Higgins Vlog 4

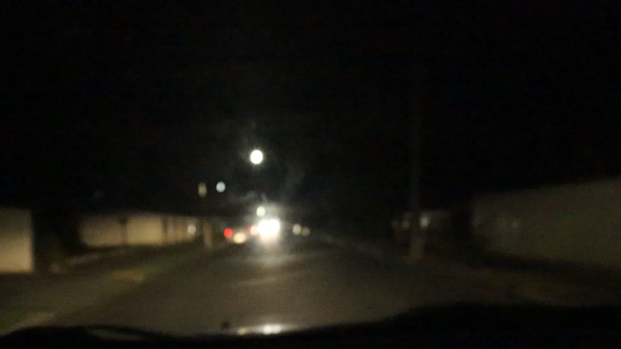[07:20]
Just straight into the other street and then go left. You know, wait for this fucking nonce.
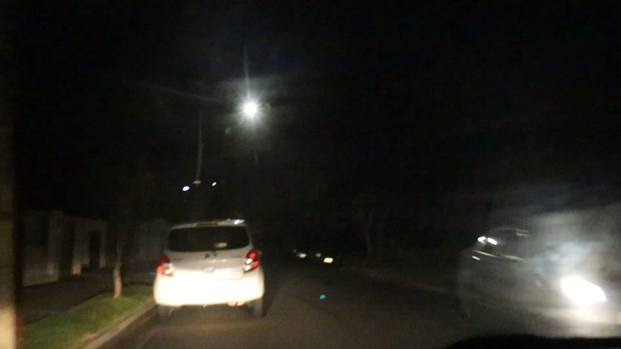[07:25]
Left or right? I can't. Left, mate.
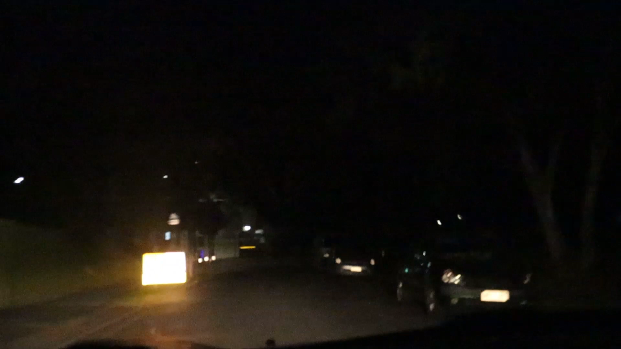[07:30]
It's a fucking roadblock, man. You gotta fucking go right and then eventually get there.
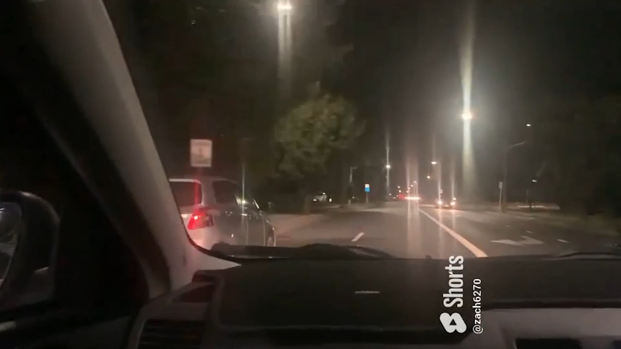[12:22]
Fucking your head. Yeah, put the head, mate. Fucking hell. Now he indicates to the right.
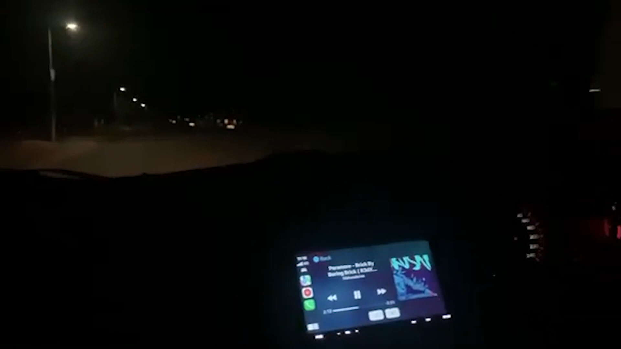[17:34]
Straight. There's a fucking house there, mate. Keep going straight, bro. Fuck it. No, go left.